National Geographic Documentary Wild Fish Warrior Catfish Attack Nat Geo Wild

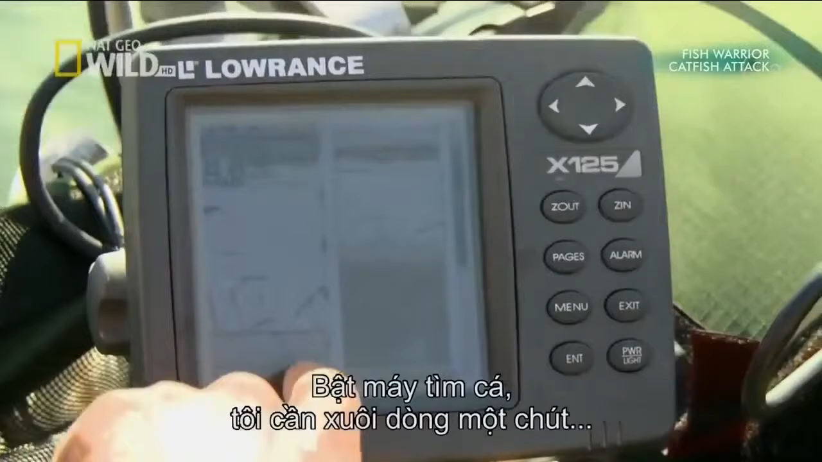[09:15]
I will need to drift a little bit more downstream because this is not a good stretch.
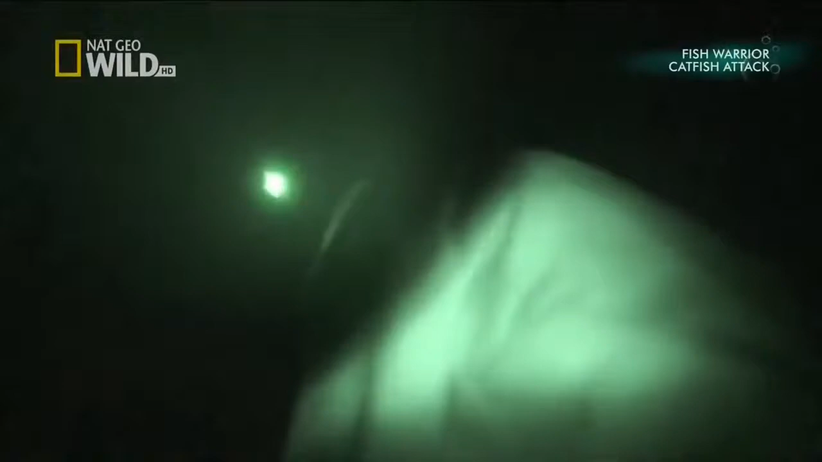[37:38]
Okay, what happened? The fish is in buoy because we were fishing in this very small bay.